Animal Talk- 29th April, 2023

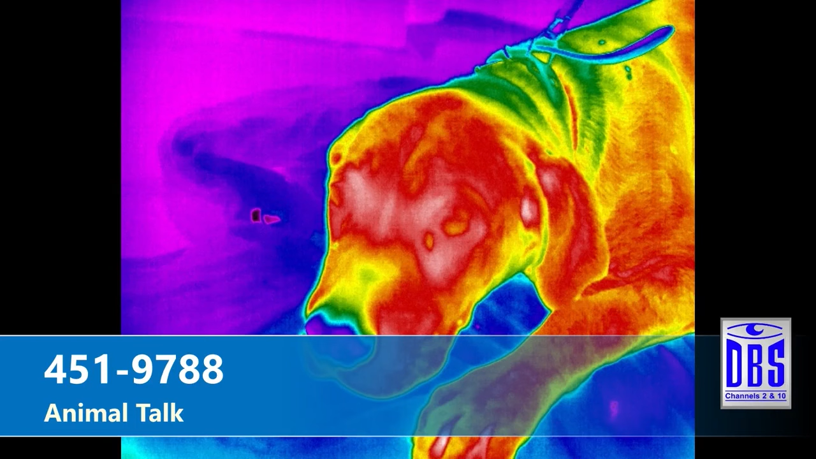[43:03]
is some pics of patients that we've scanned with our thermal scanner. And to be able to pick up the level of inflammation on these animals that you would have not have picked up by just visualizing them with your naked eye. Yes,
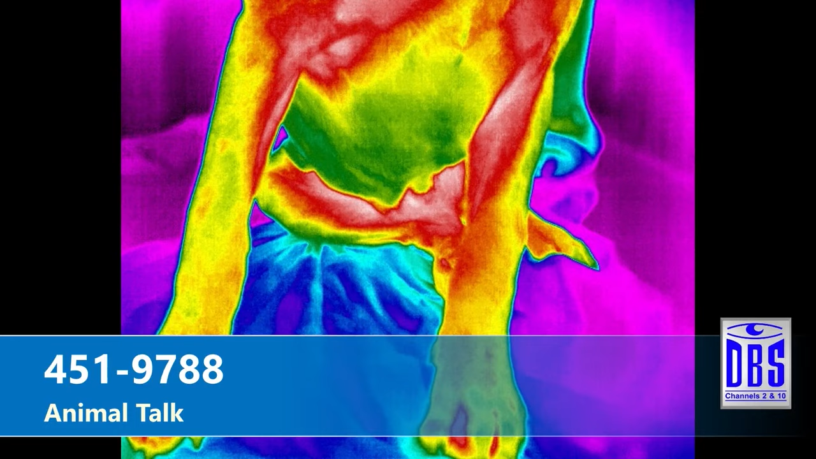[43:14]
this kind of allows us to be able to bring out so much of those ailments. So areas of inflammation and stagnation, low blood supply, innovation being interrupted, certain parts of the animal body.